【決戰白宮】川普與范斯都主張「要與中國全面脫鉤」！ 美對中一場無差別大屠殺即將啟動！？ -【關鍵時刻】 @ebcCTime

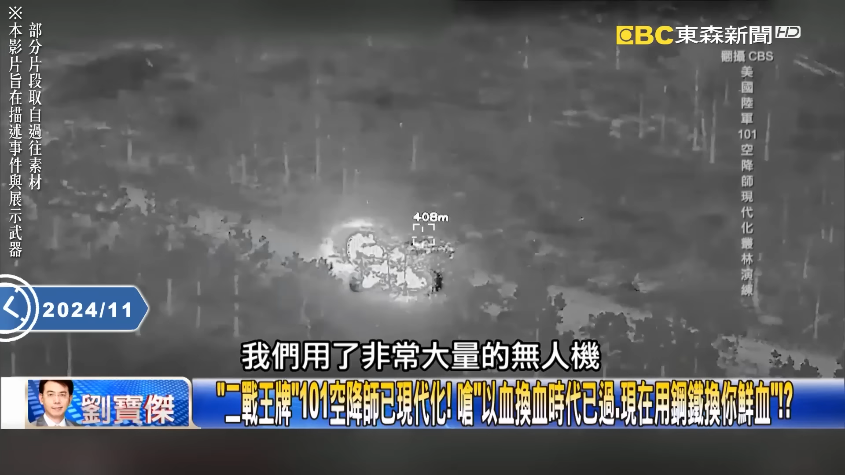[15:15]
用了非常大量的這個無人機去攻擊你欸這就是我們在烏克蘭戰場上面